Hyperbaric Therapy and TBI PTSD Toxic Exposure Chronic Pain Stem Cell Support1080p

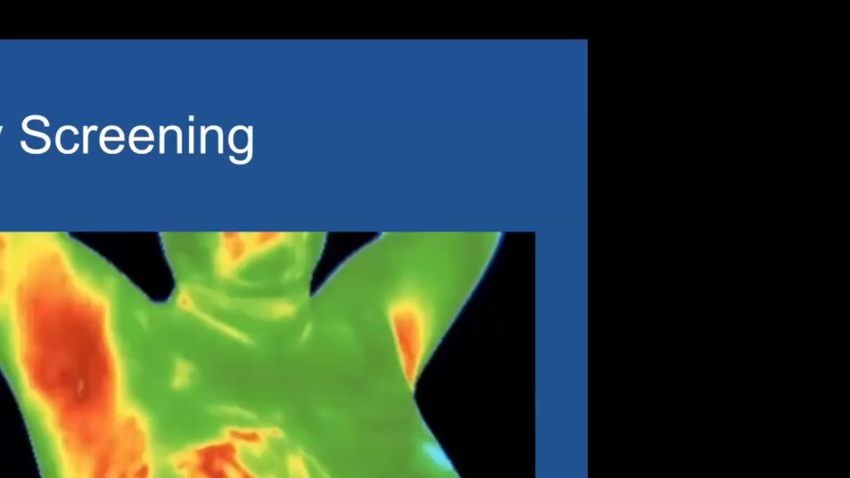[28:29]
here on the picture on the right we
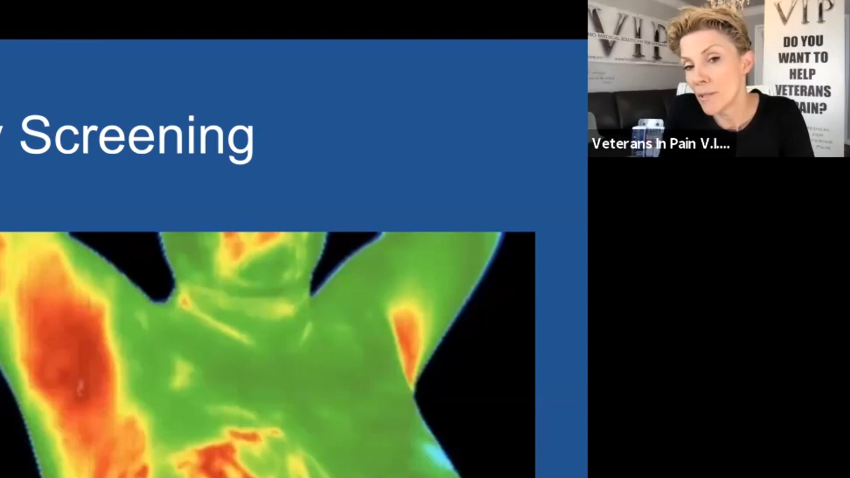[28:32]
see on under the arm it's quite red and down into the breast area what